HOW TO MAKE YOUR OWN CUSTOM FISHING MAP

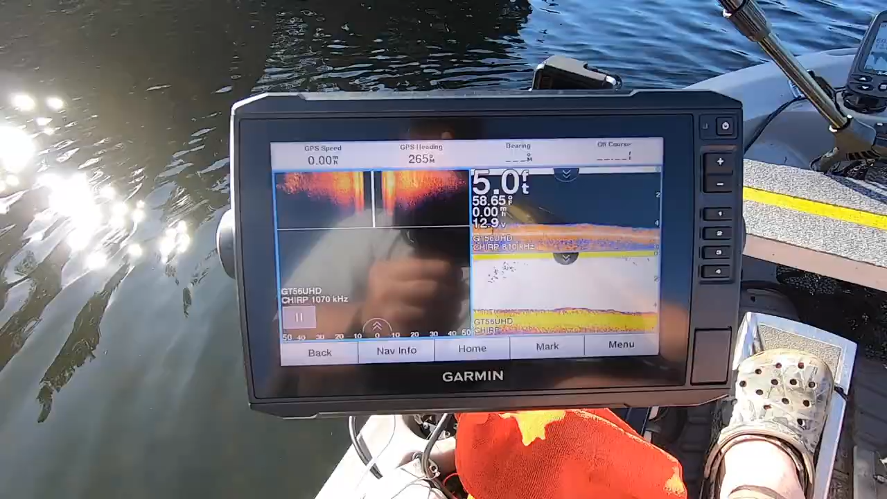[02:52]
On screen: depth 5.0 ft
Here is the fish finder turned on.
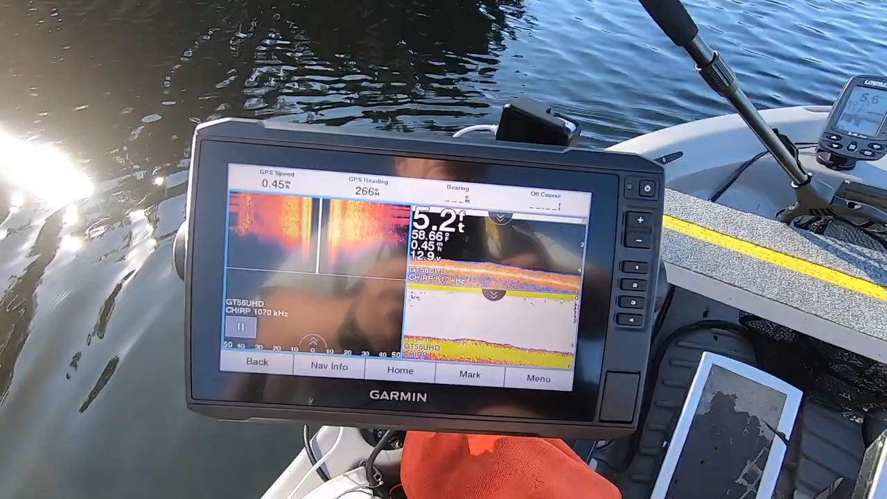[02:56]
On screen: depth 5.2 ft
And this is a multi-screen. This is a side scan with GT56.
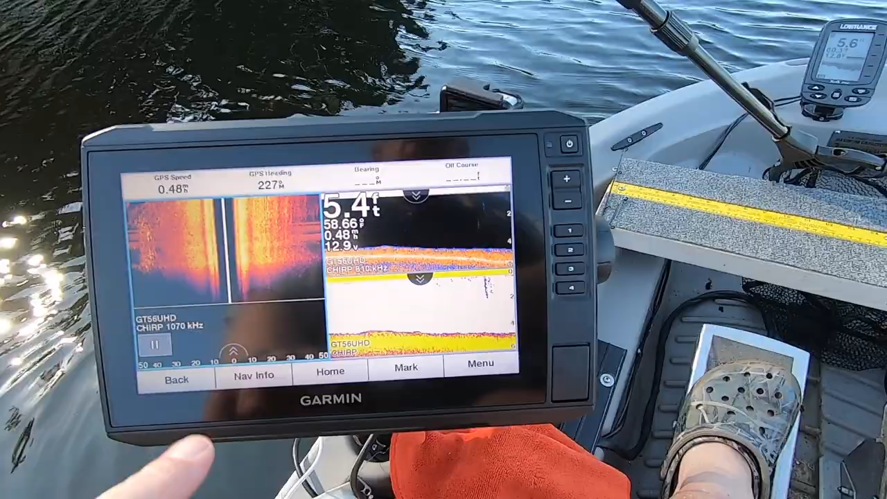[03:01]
On screen: depth 5.4 ft
That's the transducer I have.
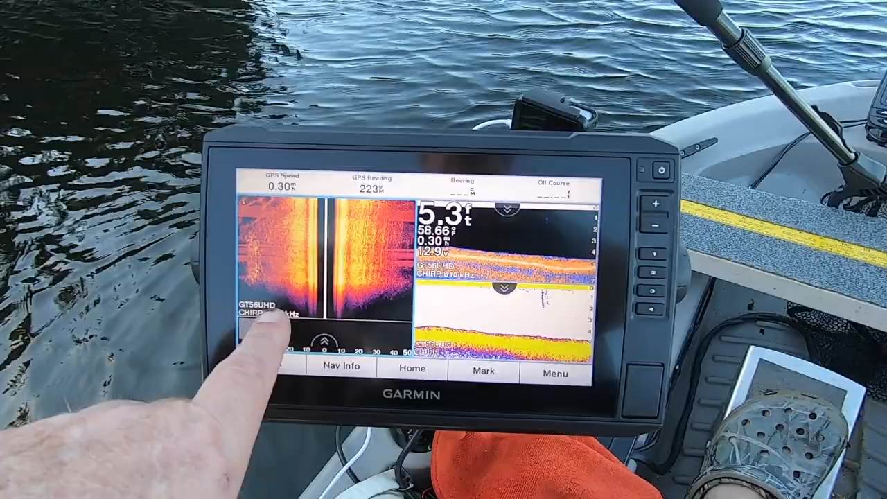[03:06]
This is the newest one that they have out.
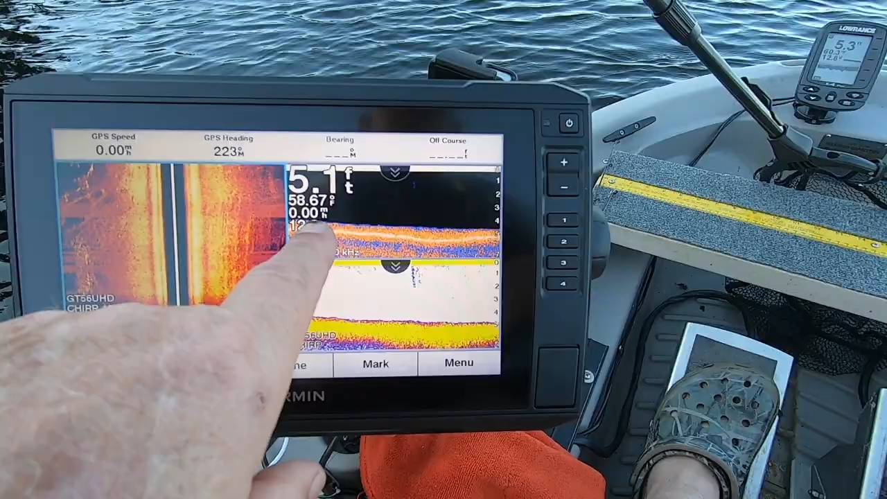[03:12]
This is a down scan or clear scan, clear view, they call it. And down here on the bottom, this one is conventional chirp that you would normally see.
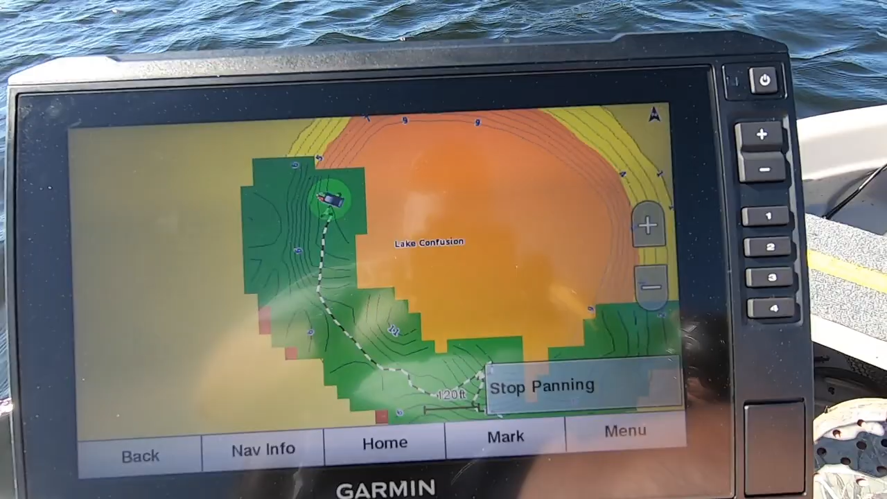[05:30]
See the difference in the color here? The green. That's where this has been creating its own map.
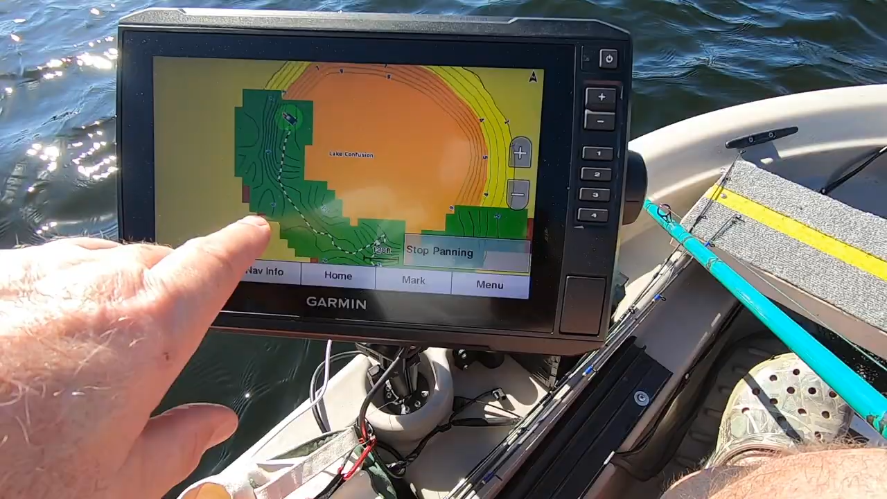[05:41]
And it will eventually update the map that existed in here if I have it do that.
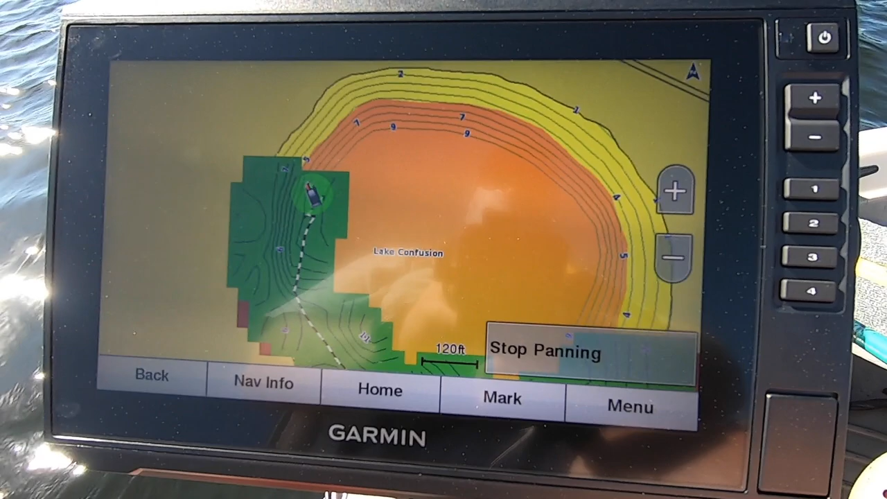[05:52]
And you can see the green box where the boat is. Watch when I move forward.
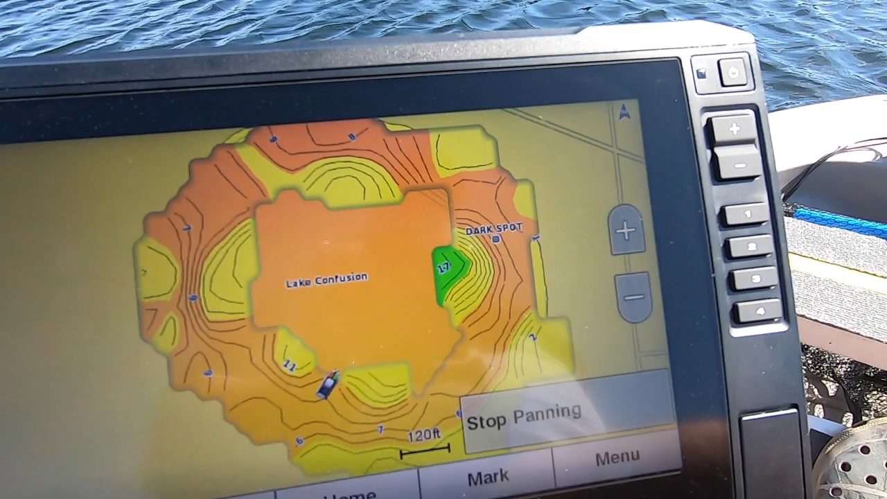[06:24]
Alright, I circled the entire lake in saving the map that I created.
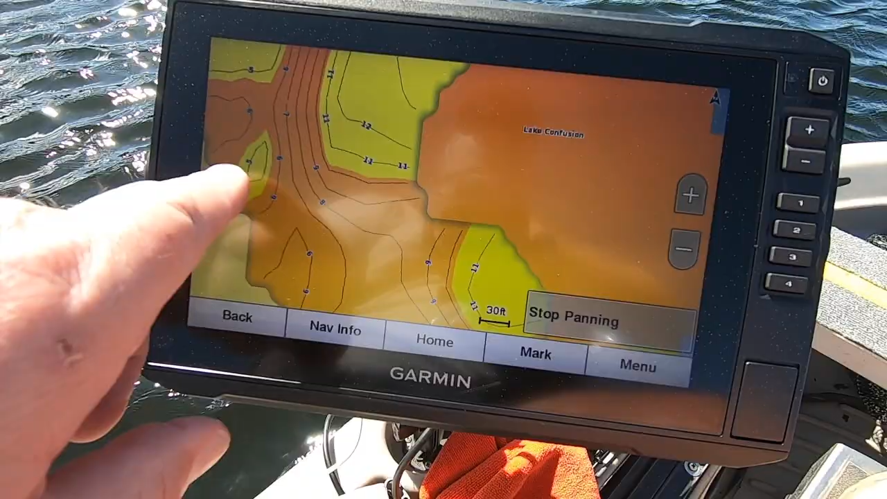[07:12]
it creates color changes where this is like five and less and this is the next range. This is from like 10 to 14-ish.
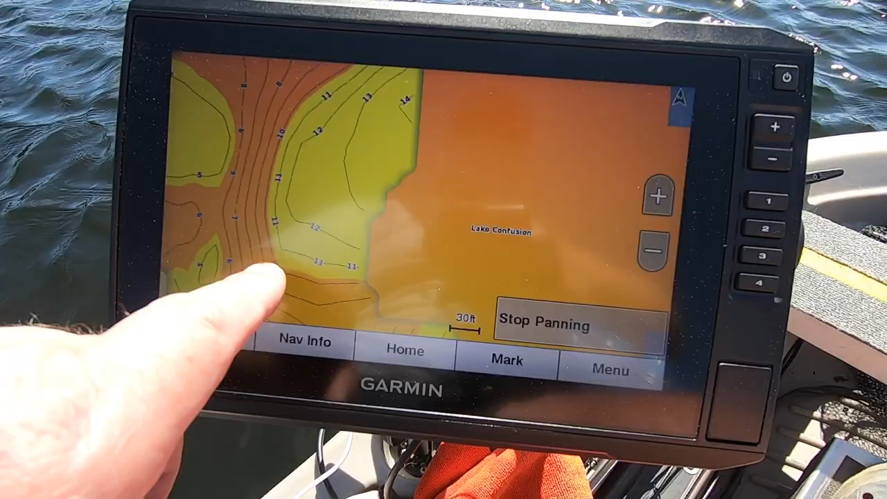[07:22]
And you can change the colors of these things. But it lets you look at the lake and see where the different depths are based on coloring of that.